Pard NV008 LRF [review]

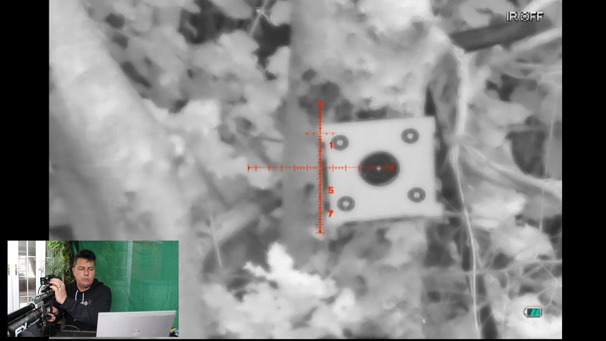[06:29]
So you will need to change it till we're focused in. Now at the top of the screen you'll see it says IR off.
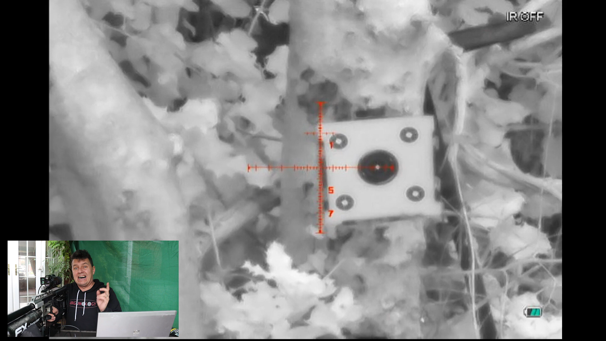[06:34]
We're in black and white mode but the IR torch, the 850 nanometer torch, is switched off at the moment. And we're in daytime at the moment but it'll still work.
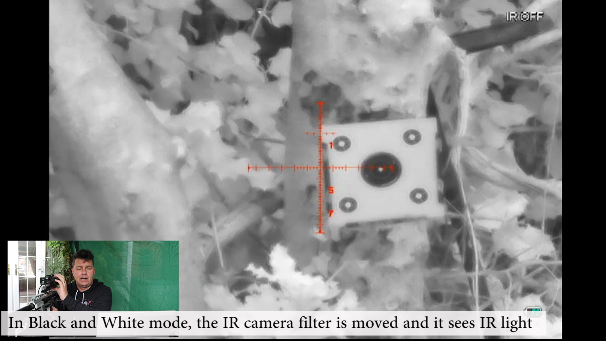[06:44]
If I press the IR button once, it will then switch the torch on to intensity one, intensity two and intensity three for out to 200 meters.
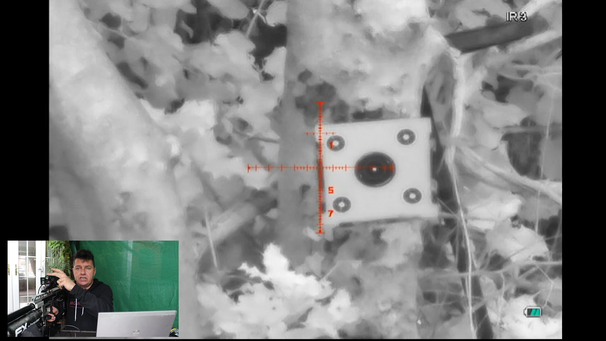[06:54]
And you can use the zoom functionality at the top of the IR as well. We'll just zoom out. And this gives me the ideal opportunity to show you the laser rangefinding aspect of this Pard 8 and why you're paying that extra 200 plus pounds. If I press the range button now, you should see to the left, sorry, to the right of the target, you should now see a set of yellow numbers. And basically the rangefinder is now constantly pinging
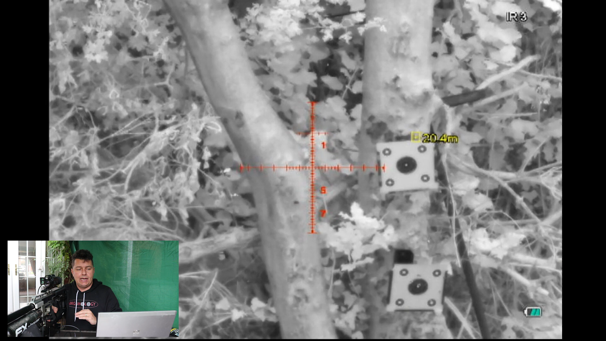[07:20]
out and you'll see that there is a yellow box with a yellow cross on it. And that is a rough indication as to where the actual rangefinder is pinging. And even in daytime mode, in black and white, the IR, because the IR filters moved out the way for black and white mode, you can actually see the laser flashing.
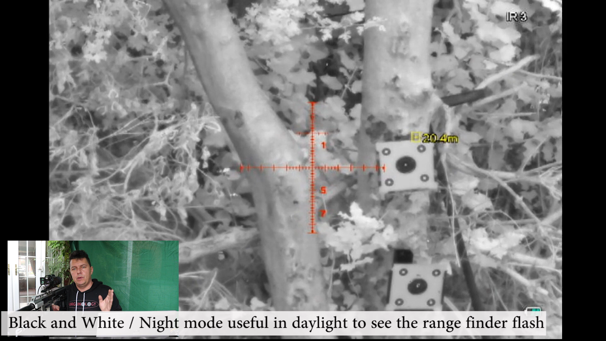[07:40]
And that laser will always be roughly where that yellow box is, about six or seven inches to the right because this is where the rangefinder is on the scope itself. So the idea is basically you find your target, you press the rangefinder button, you move the yellow box over and basically you range your target and then you can switch it back. And then you can switch off like so and then the rangefinder unit disappears.
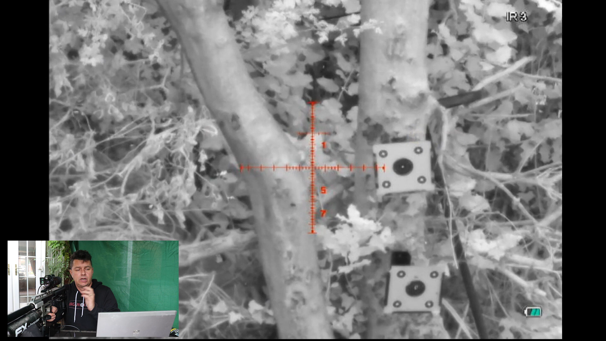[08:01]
So really, really handy and nice and useful to use. What I'm going to do is go back to daytime mode now and I'm just going to walk you through the menu systems and show you how it all works.
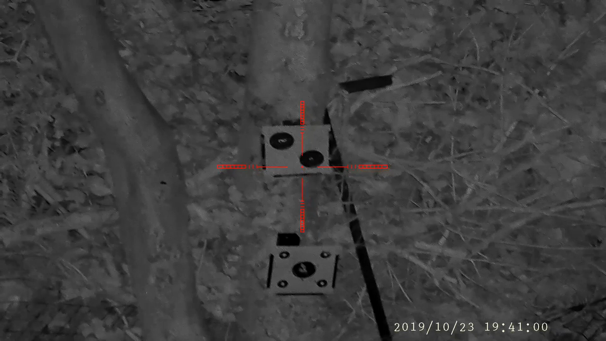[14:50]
And I've just put some targets out a fairly short distance at 20 metres. And you can see that I'm in the IR night operation of the Pard 8. And I've got it all set up quite nicely. And what you're looking at now is a real time SD recorded HD format video recording straight from the unit.
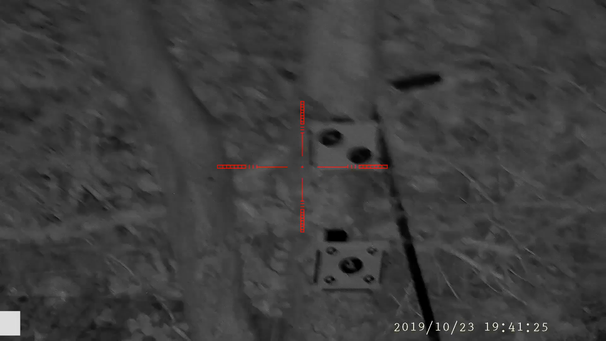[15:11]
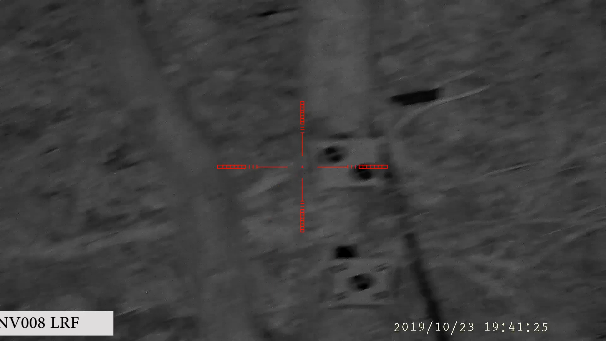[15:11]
But if you want to use the range finder then all you've got to do is basically just press the range finder button once. And now at night time you can definitely see the laser light flashing and bouncing back. And the numbers reading there 20 metres. So all you do is if you see your target is literally you press the range finder button. You put the yellow box or the flashing light if you can see it over your target.
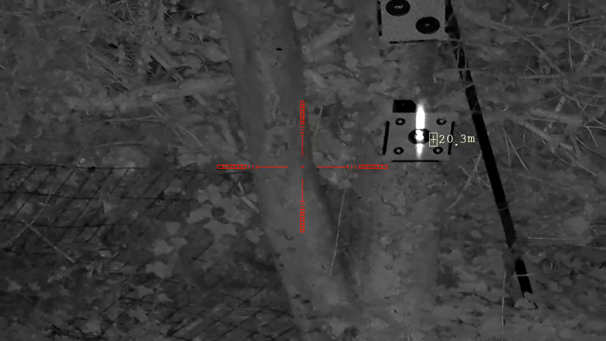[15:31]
You read it and then you put your cross ears over. You do your hold over and hold under and you take your shot.
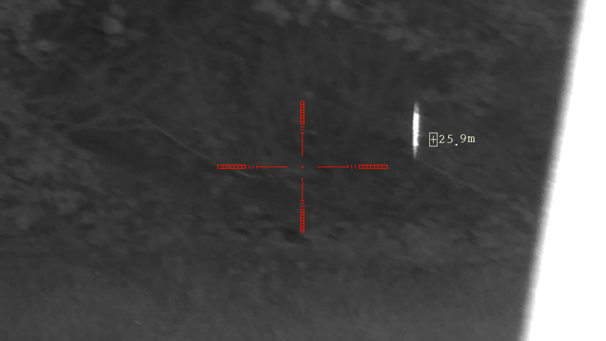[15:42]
And obviously that range finder will keep flashing away. So if I move further down the range we can see that it's reading 24, 25, 26 metres.
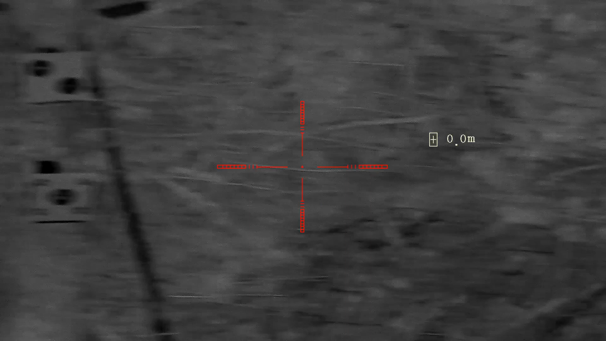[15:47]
And then we can come back to our actual target itself. No problems whatsoever.
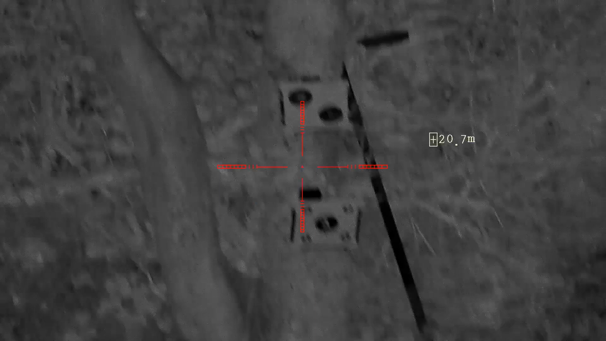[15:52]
And then when you're ready you can then just take your shot.